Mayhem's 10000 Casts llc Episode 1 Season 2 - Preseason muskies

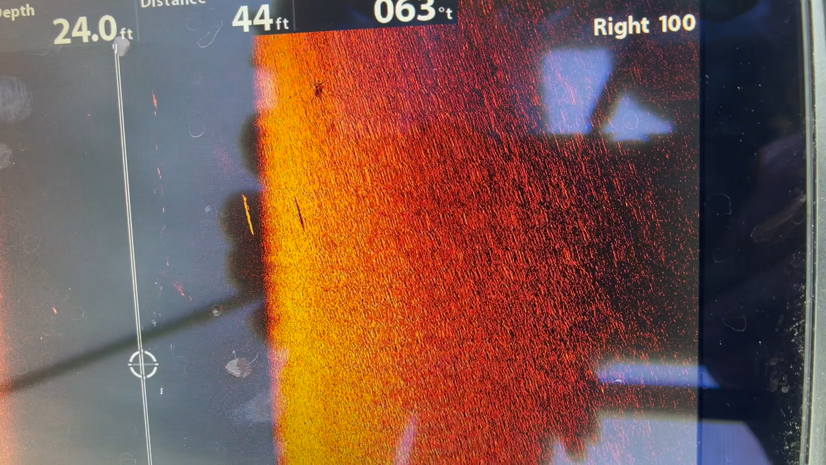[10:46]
On screen: depth 24.0 ft
So when you have deep water structure and a lot of open water, that's a lot of water to cover if you're just gonna go out and cast.
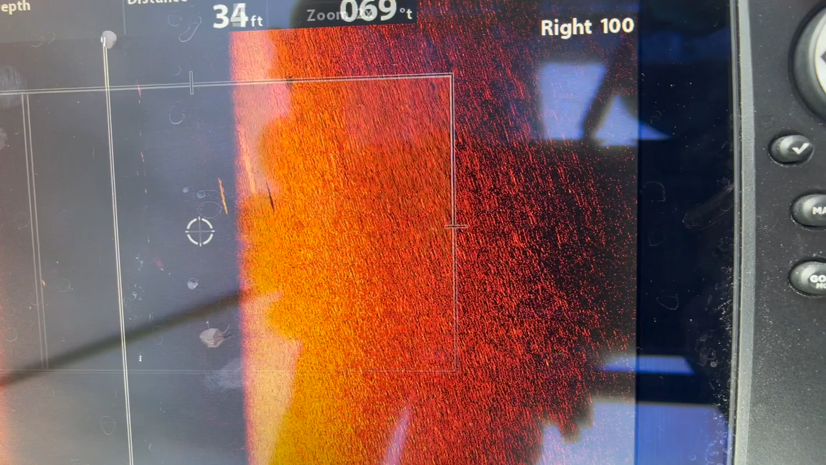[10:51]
With today's electronics, you can narrow down everything way faster.
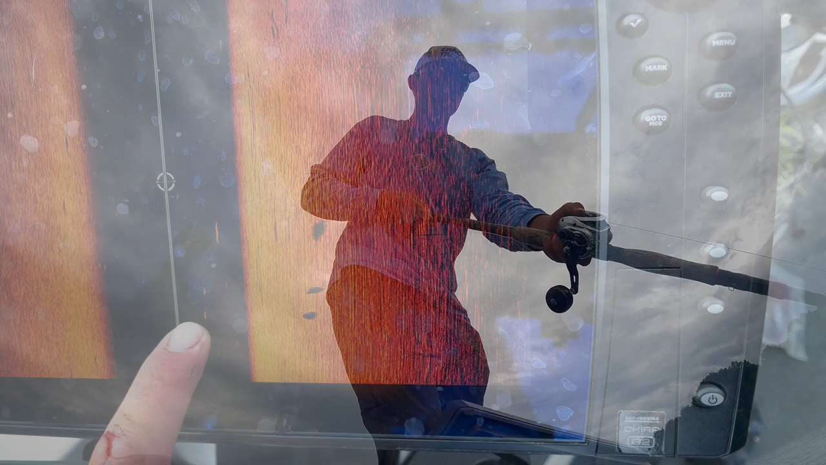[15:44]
Figure eight, second turn of the figure eight, third turn of the figure eight.
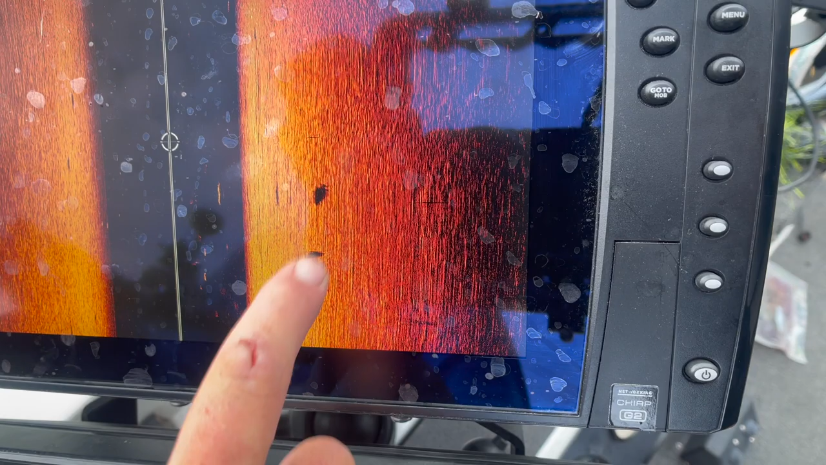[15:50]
There's my bait and my bait, and two more figure eights when she swam off.
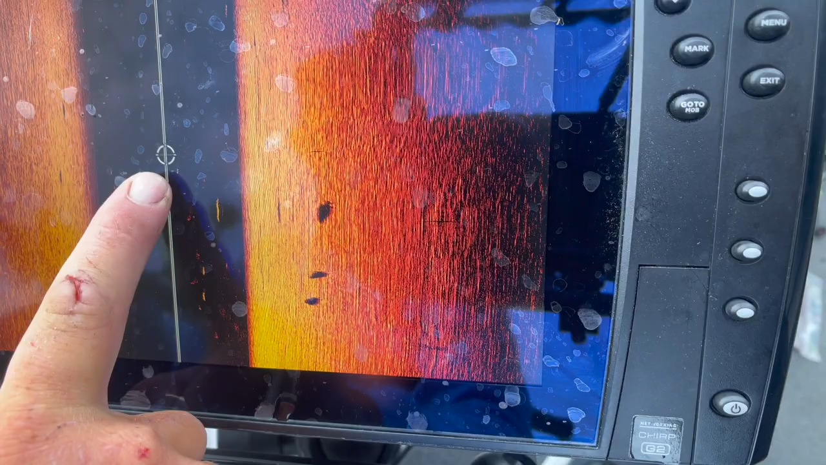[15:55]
She was a lazy one. We didn't want her anyways.